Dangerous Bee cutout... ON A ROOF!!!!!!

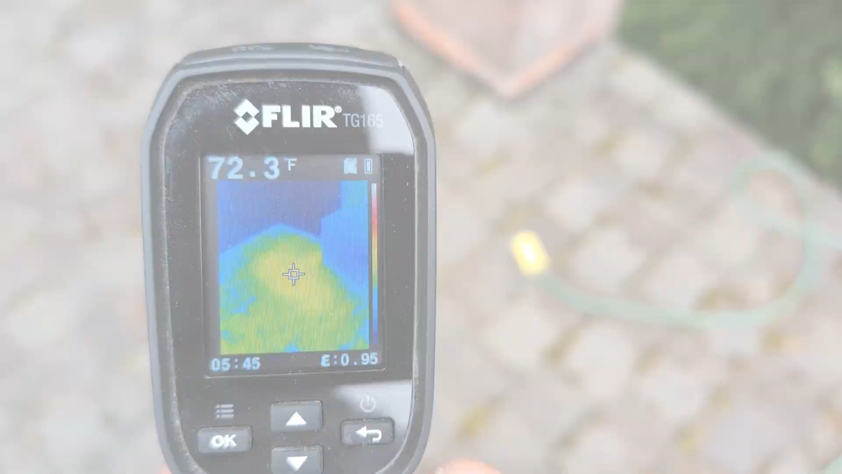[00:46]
On screen: spot 72.3°F
here's a look through the thermal chimneys there on the right I mean they're coming in through the soffit you can see some thermal heat there in the soffit but I think we're also more so basically above the roof line
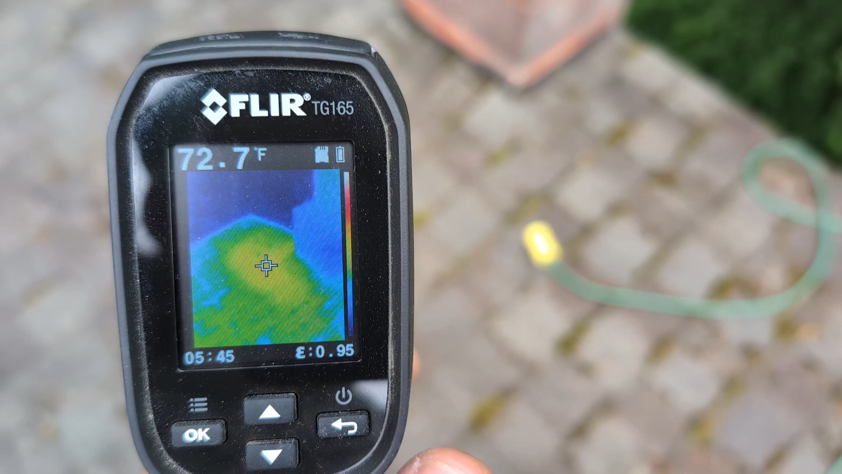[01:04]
On screen: spot 72.7°F
of the house the shingles are off we had another layer underneath pain